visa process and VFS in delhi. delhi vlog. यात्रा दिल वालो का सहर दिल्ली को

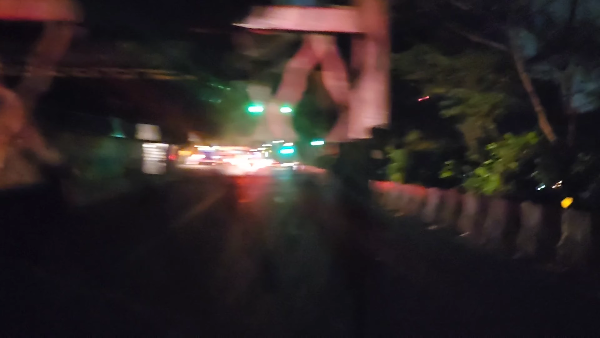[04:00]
दिल्लीमा अँध्यारो भएको छ, बाटो पनि अहिले देखाउनलाई पनि केही छैन, पुरै अँध्यारो छ। हामी चाहिँ त्यहाँबाट सबैतिर घुमेर फेरि रुममै आएको छौँ।